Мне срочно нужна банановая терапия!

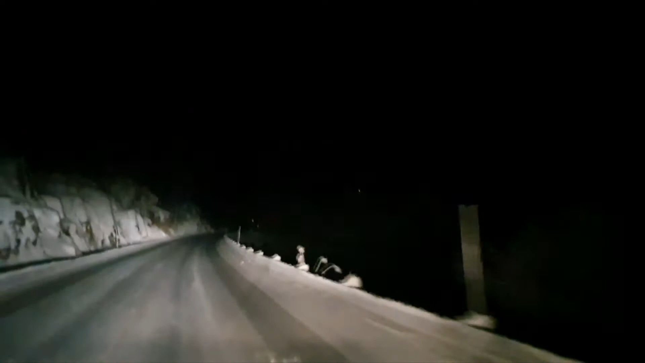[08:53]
Наверное, все-таки движемся мы к этим самым крещенским морозам. Кстати, надо будет сегодня риса отварить. Сделать кутю. Вот такой день. Вот такие вот дела. Это вот называется закон подлости. Только что косуля перешла мне дорогу.